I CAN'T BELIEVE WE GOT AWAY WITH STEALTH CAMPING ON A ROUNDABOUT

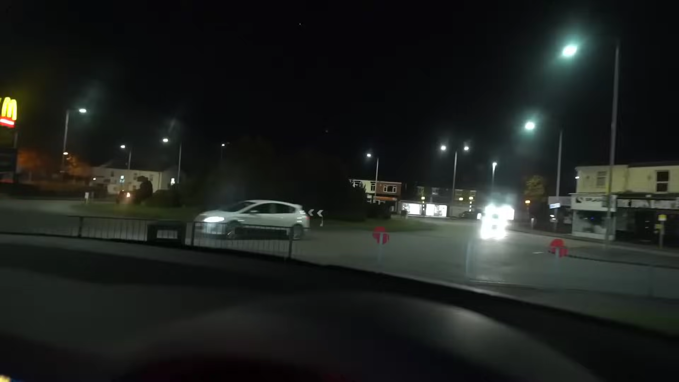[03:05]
Now, this is a very, very pretty roundabout. In terms of roundabouts, this is a nice one. Very well kept.
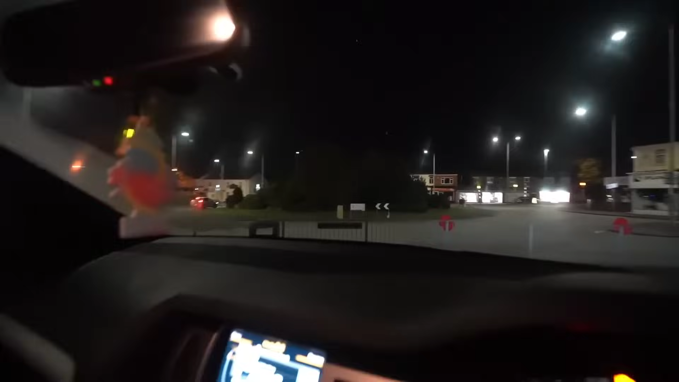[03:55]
There's still cars passing round the roundabout constantly, so we're going to have to figure out a way to get onto the roundabout without being seen.